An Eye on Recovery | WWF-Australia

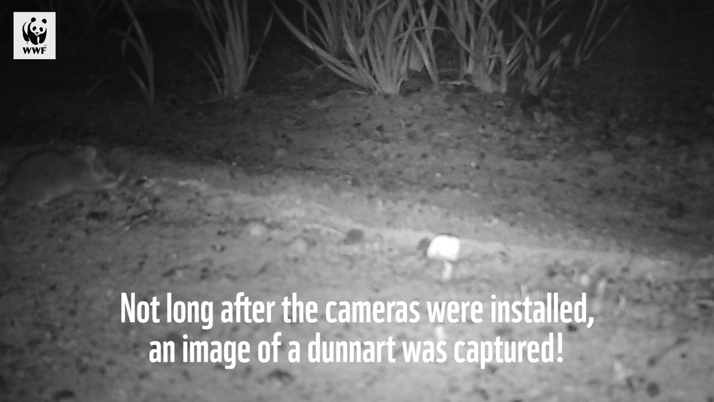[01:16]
Only a small species, about the size of a mouse.